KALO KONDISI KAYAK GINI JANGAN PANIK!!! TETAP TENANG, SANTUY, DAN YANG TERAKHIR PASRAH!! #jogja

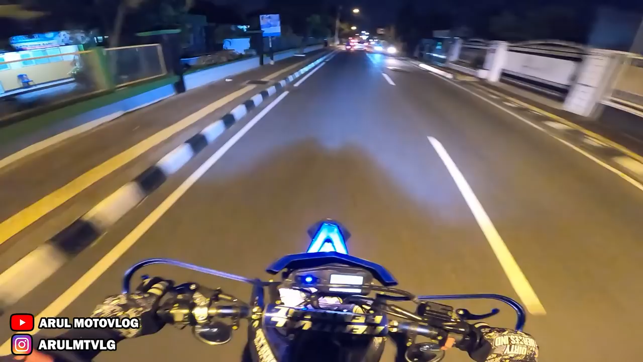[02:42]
Mana ini lurus kiri kanan? Hah? Kiri Ini daerah Daerah apa kah ini namanya? Hah? Daerah apa ini?
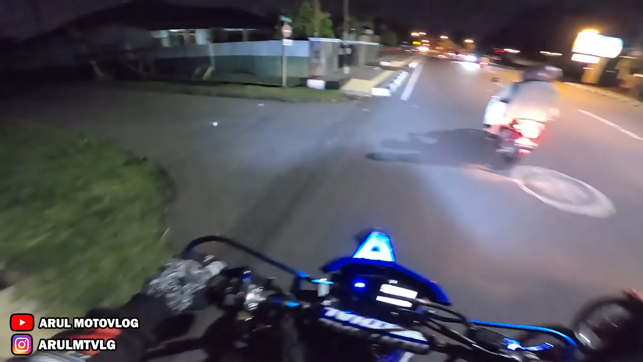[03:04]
Belakang wind Belakang wind Mana wind Masana Masuk kota Oh Berarti ini kampung? Masuk kota Kan tadi gua bilang masuk sana Masuk Jogja Berarti ini kampung Eh kota Pusat kota Bukan kotanya Jogja aja Iya
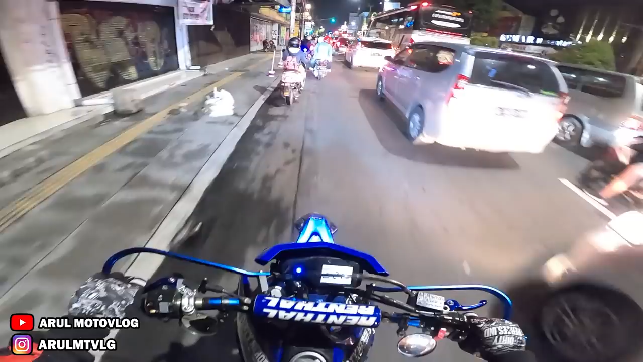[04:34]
Jogja kalau malam enak ya? Ternyata Jogja kalau malam begini enak ya?
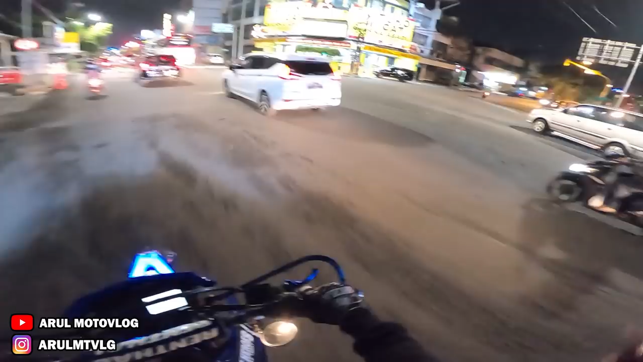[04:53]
Sepi Tutupnya Warung semua tutup Kayak kota mati Keluar Padahal baru jam 7 dulu itu Pas awal Corona Kalau tidak salah Jogja Jogja Jogja Jogja mana? Jogja Jogja Hah?
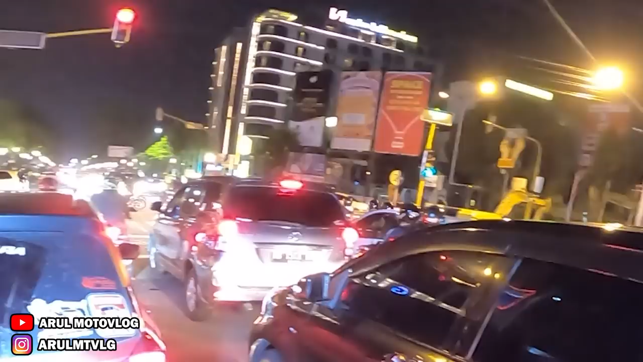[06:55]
Tunggu sampai hijau Masih jauh ke depan ini? Masih jauh ke depan? Sekarang udah mulai rame lagi cu Dulu mah Waktu kesini yang dari Bandung Pas awal corona Itu sepinya minta ampun ya Allah Kayak ini apa Kota mati
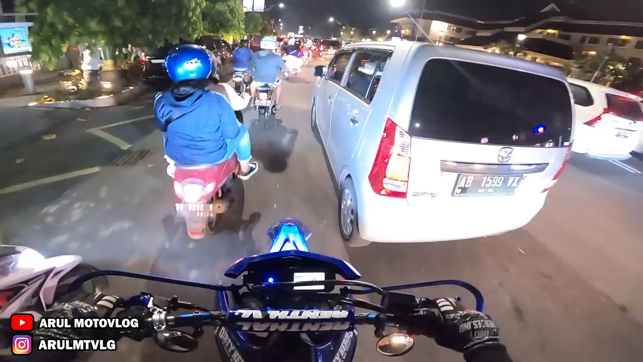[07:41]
Masih Baru-baru corona lah Ini kalau macet kayak gini berarti Malioboro penuh
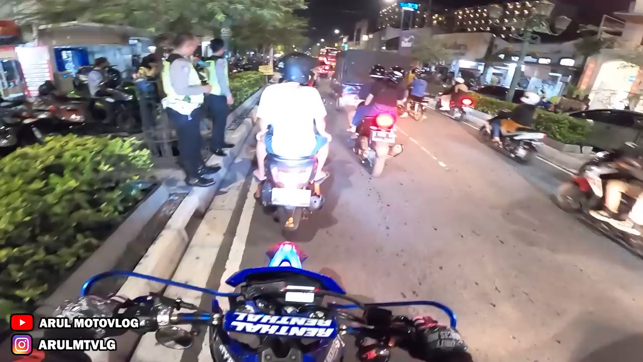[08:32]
Anjir ini rame Mau parkir dimana cu Ha?
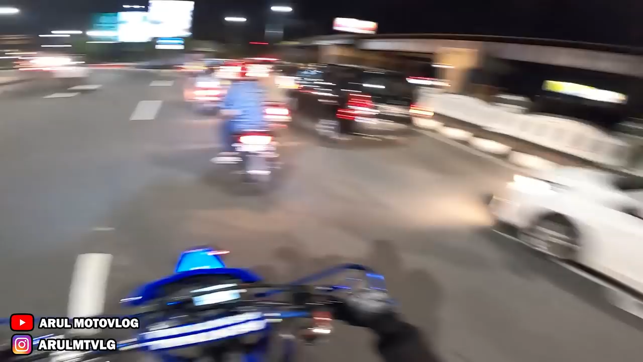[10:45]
Wih Macet sekali Kalo kiri kemana? Bapia Wih Kalo kanan
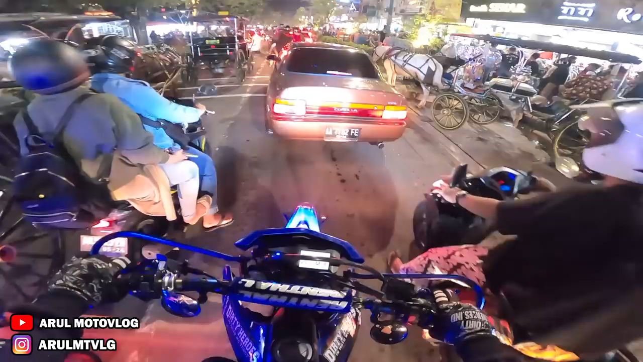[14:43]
Aduh Tadi mending Jalan kaki Taruh motor Kalau tau macet Kayak gini Pegang Pegang
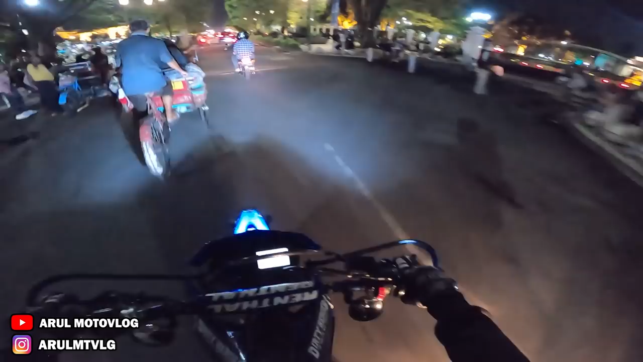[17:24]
Jadinya dua kali lipat Ini kayak alun-alun Bandung model-model Mirip alun-alun Emang ini alun-alun Tuh Ah
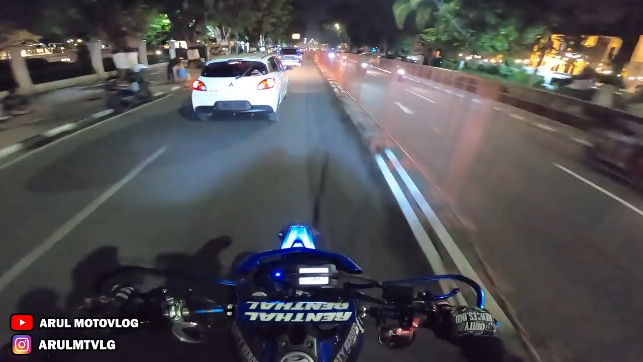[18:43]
Itu apa Lampu Klap Klip Kanan Kanan Kanan
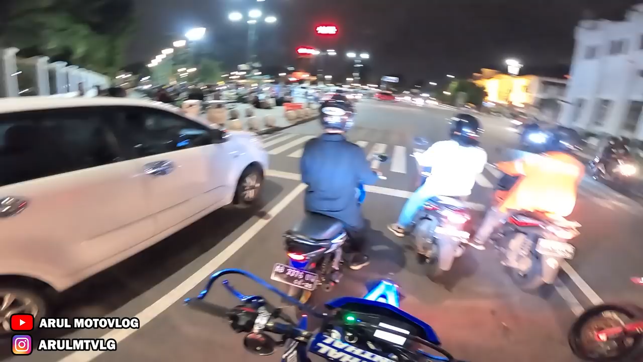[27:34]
si rame jam berapa ini rame sekali rame sekali
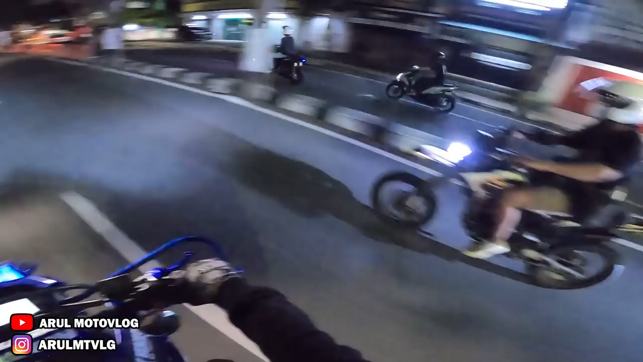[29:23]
Kanan mana Ini rombongan Kanan ini
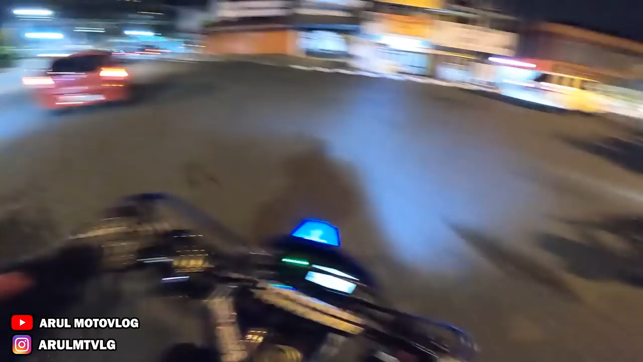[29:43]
Mereka kayaknya itu Ketempat acara mungkin Lecet
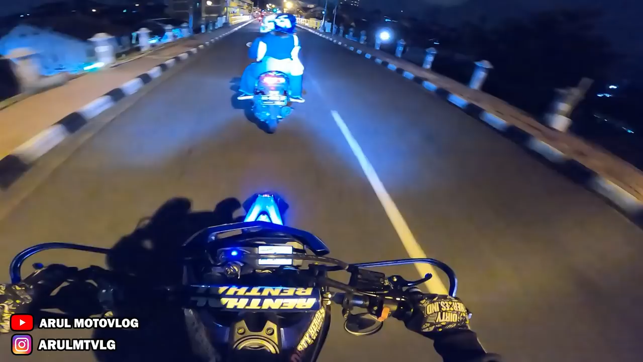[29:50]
Hujan guys